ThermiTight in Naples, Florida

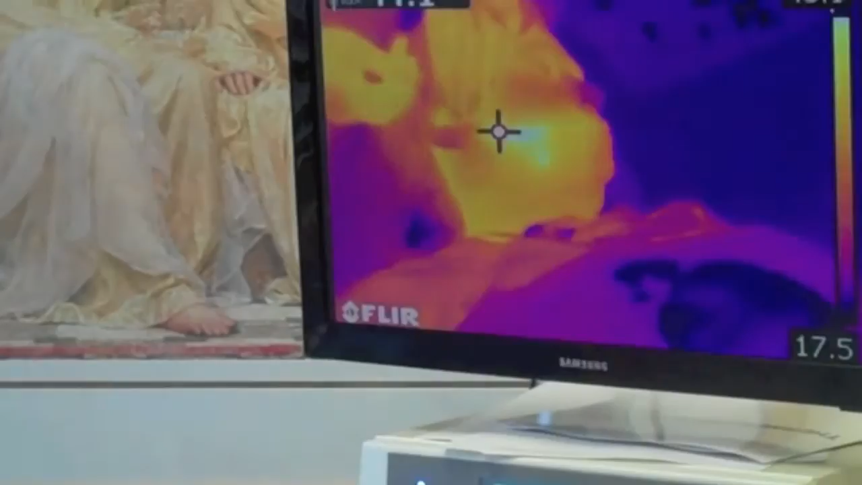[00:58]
achieved based on the infrared camera that is constantly monitoring the patient.
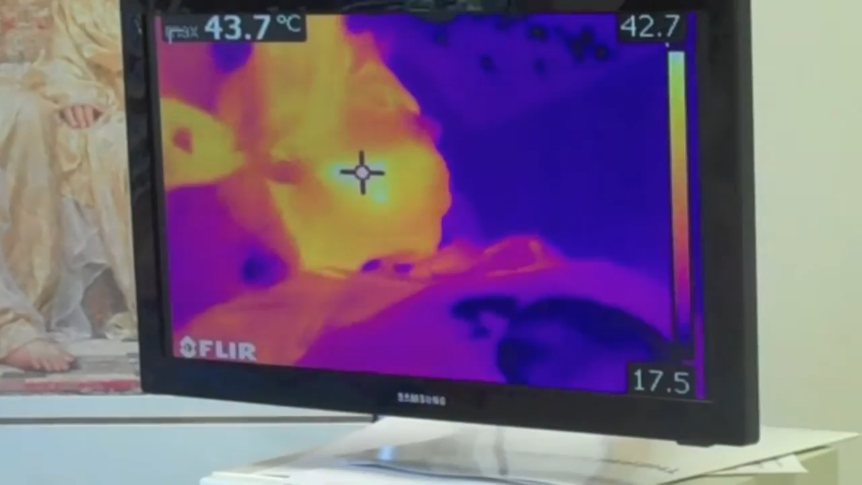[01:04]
On screen: max 43.7°C
This gives the surgeon the ability to have two sources of feedback.